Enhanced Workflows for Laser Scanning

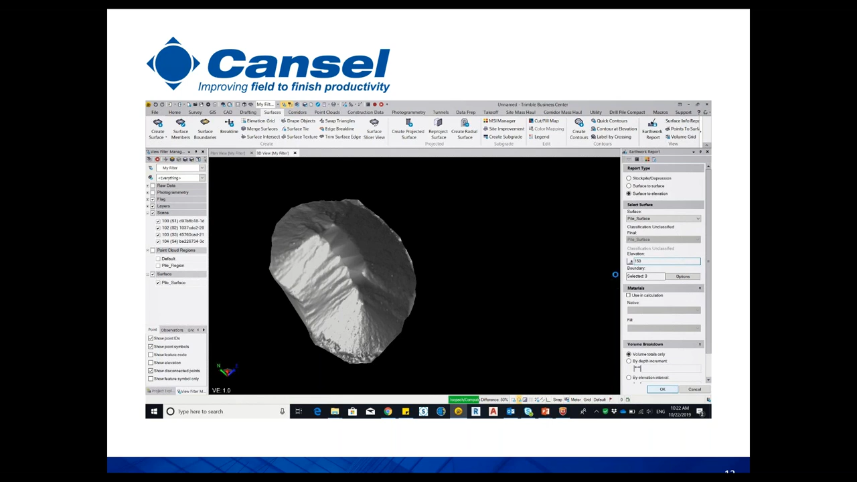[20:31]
And we're going to run that. Okay, so we've run the volume calc. Very quickly come up with a number here.
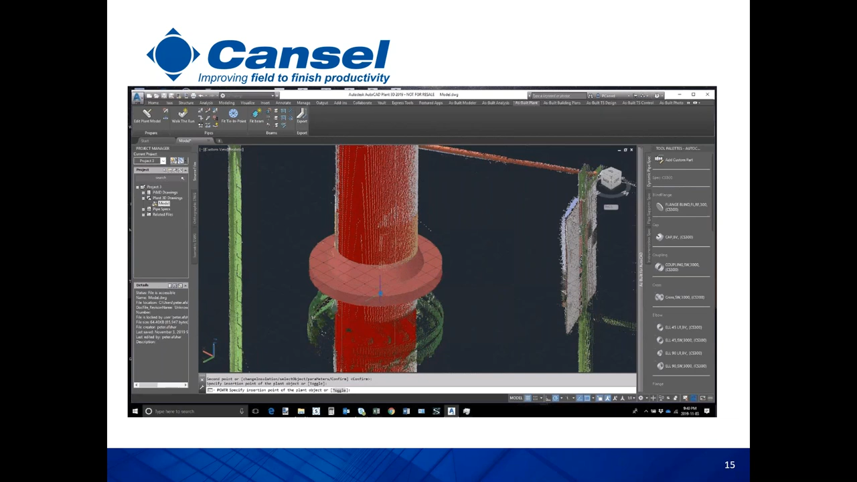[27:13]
Again, it depends on the view, the quality of the data. So usually we try to have only the point cloud and nothing in the background. So we make sure we click on the foreground pipe. Excuse me.
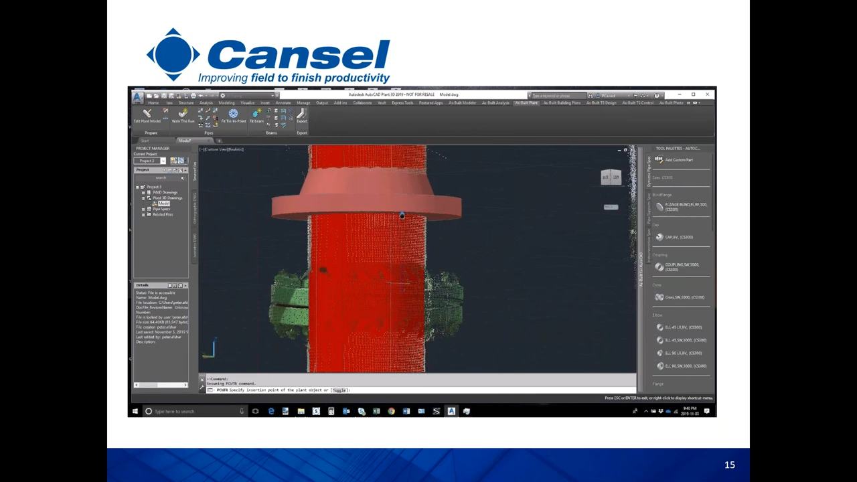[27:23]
And you see right now we can toggle the visibility. Hopefully you could see the red line was showing that we are going to insert the flange from the front face.
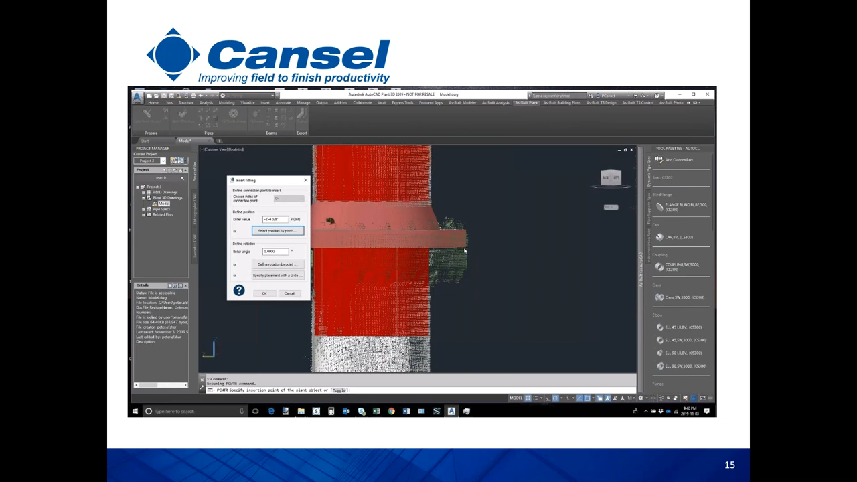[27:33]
So once the user click, the software is going to jump to the next part, which is also back-to-back flange. So this is going to be done automatically.
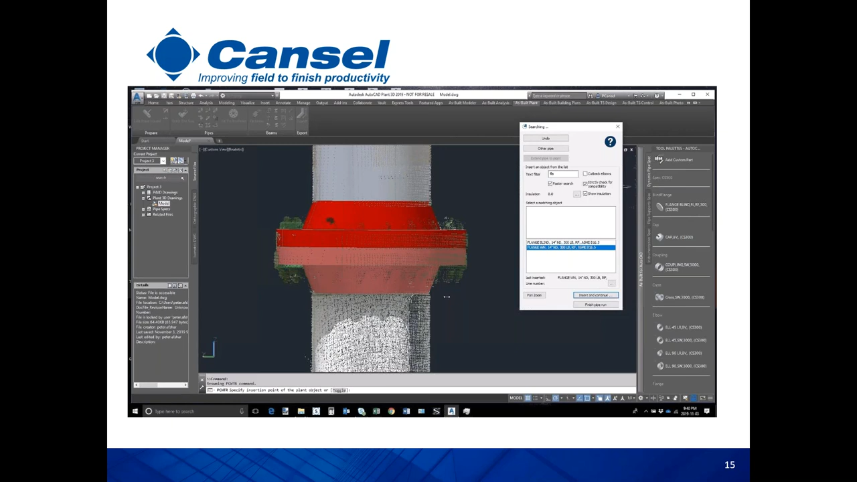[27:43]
Again, as we keep going, the software is going to predict the next element. You go to the list, either it's a reducer or it's if you know it's a pipe.
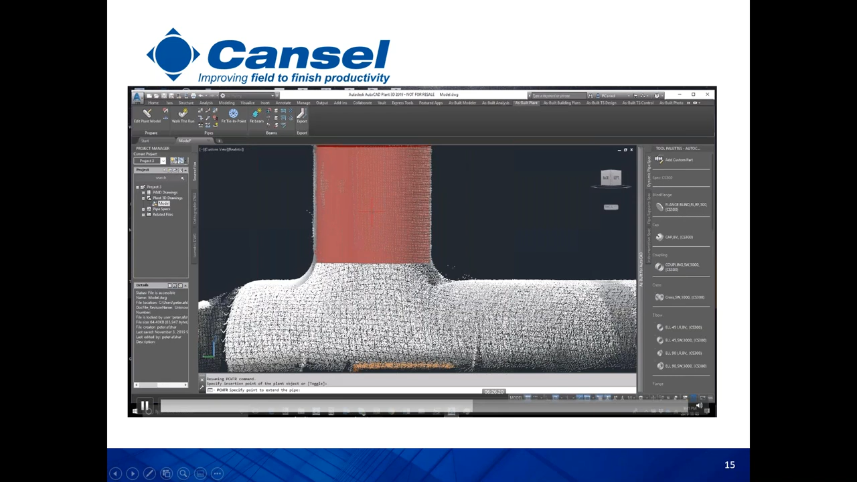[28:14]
And we don't care at this point if you see some deviation in the modeling,
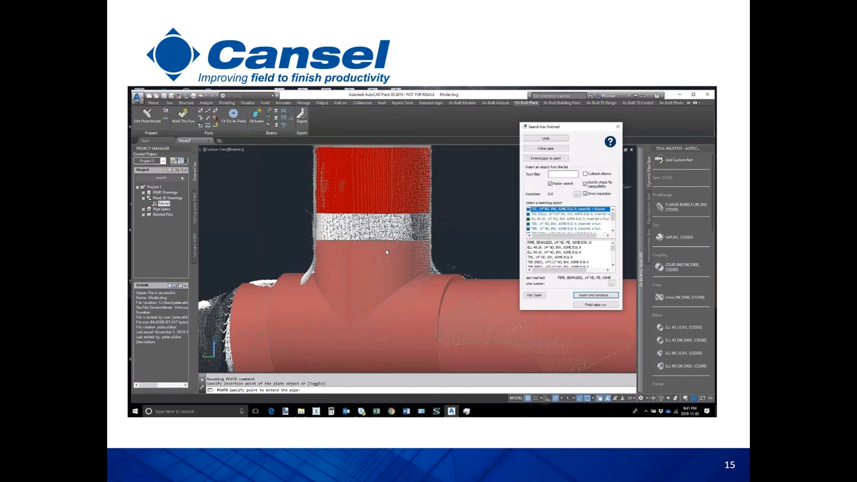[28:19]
because in the next step we're going to constrain
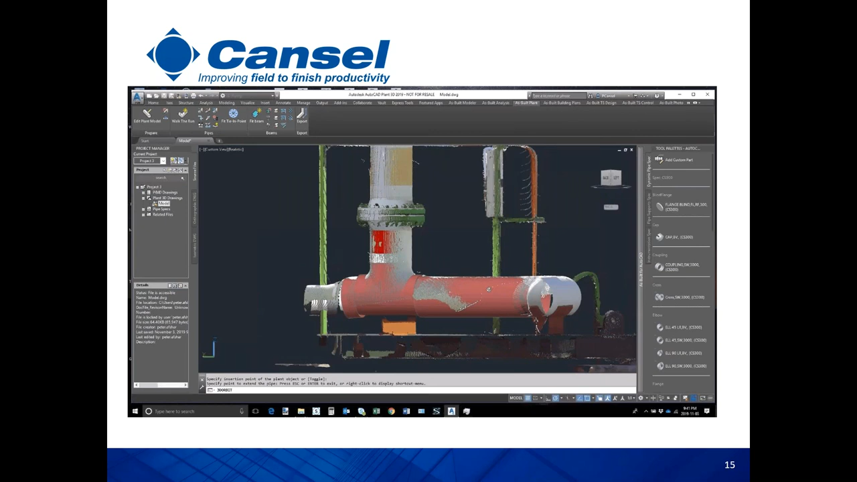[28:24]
the modeling, and we're going to constrain the whole pipe run before exporting it into AutoCAD.
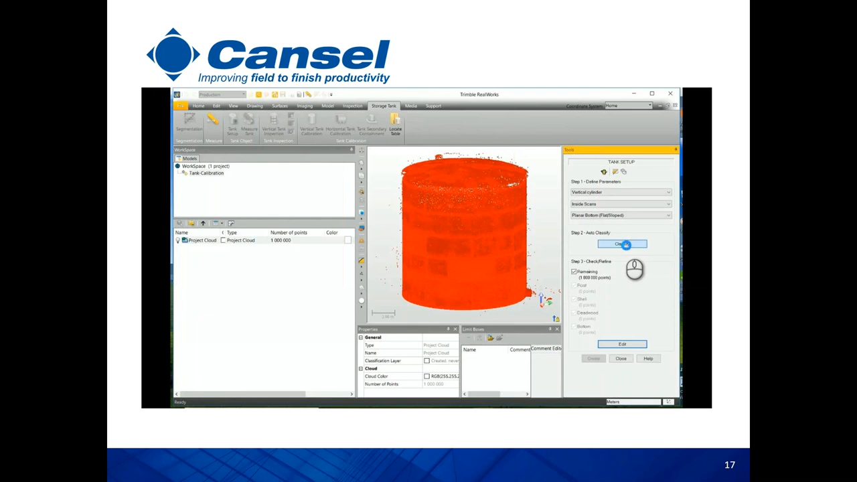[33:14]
But for this video, we're going to focus only on you know, the tank analysis. So usually what we do or any user doing with this workflow, we need to separate the tank body or the shell.
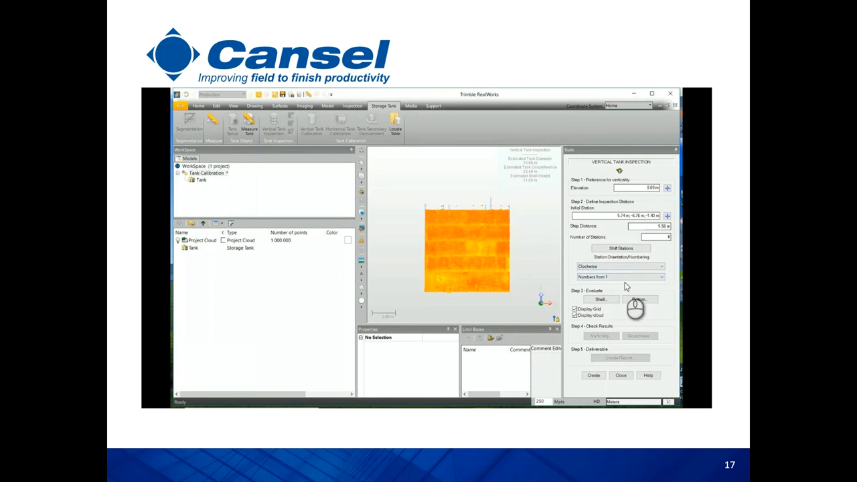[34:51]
We can also evaluate the tank, the bottom part, if you like to do deformation analysis and create also grids and densify them.
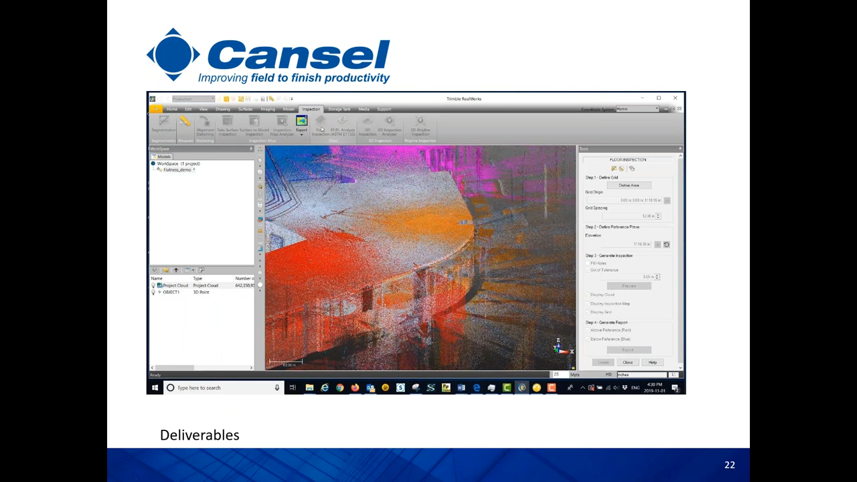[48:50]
Can you check whether you're muted or not? Yeah, you hear me now? Hear you loud and clear. Thank you. Okay, great. Yeah. So the idea here, we have two ways to check, the flatness of the floors. The first one is to use regular, flattening tool that just simply fit a plane to the floor and then do analysis, comparison, surface to surface between the point cloud, the floor, and the best fit plane at a specific elevation, or you can use the FF and FL tool, which is a dedicated tool, and this tool is going to give you a report that matches the ASTME 1155 standards.
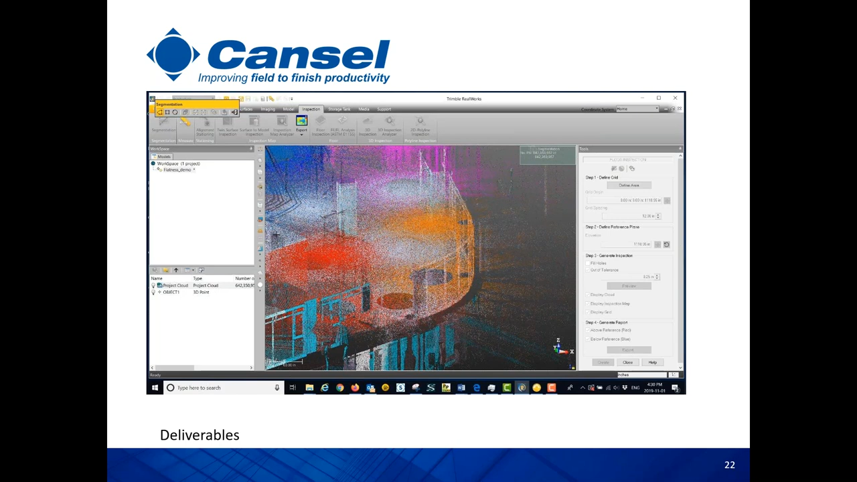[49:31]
So if you are looking to have a report with these standards, you like to provide these results to your client that matches the standards, we have the tool for that. But for this video, just I'm going to show the first one. So the idea here in the first one, since we are basically here interested in segmenting the floor,
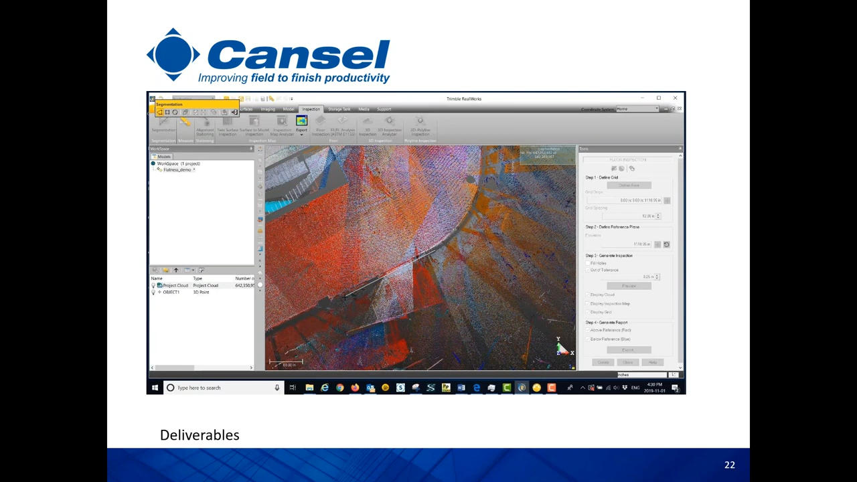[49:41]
we have a couple of segmentation tools. You can maybe get rid of some point outside the windows or outside the area of interest.
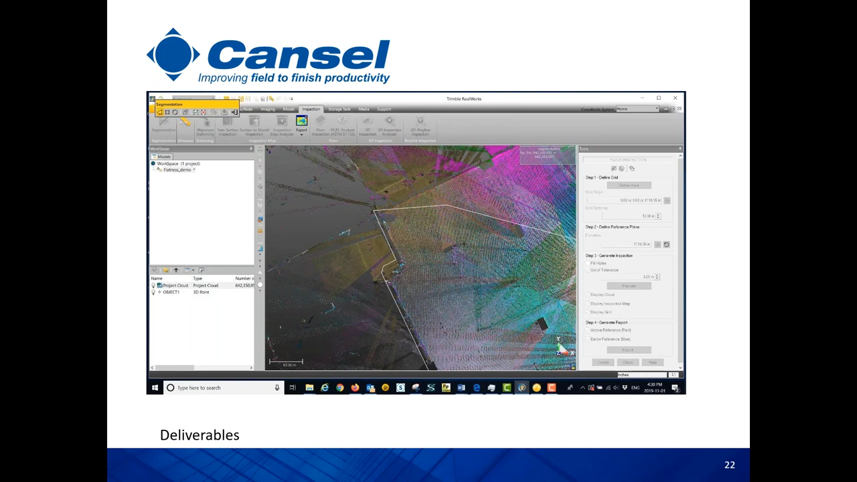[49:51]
So the user can create a kind of a clipping box or bulligan around the area of interest. And then usually the classic workflow consists of trying to do tons of cleaning to separate the roof, the ceiling or the internal furniture, the pipes and cables, all these stuff.
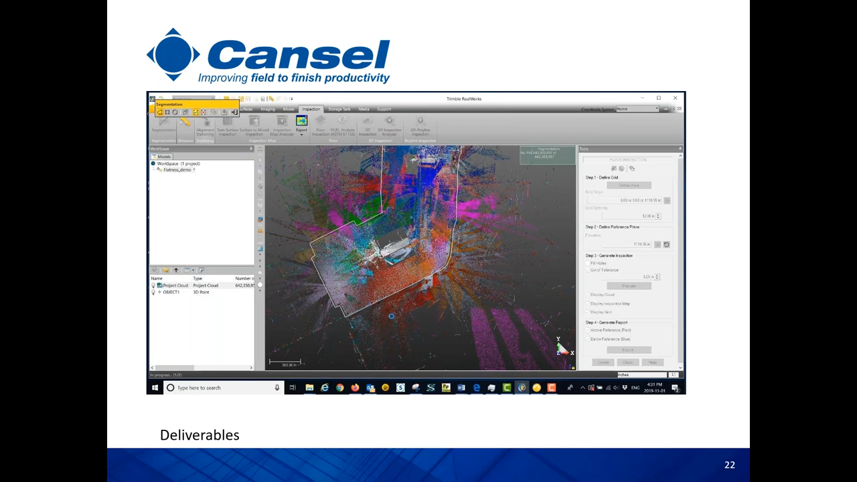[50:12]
But we have very nice tool here to automatically isolate the floor. And this is going to be like the workflow.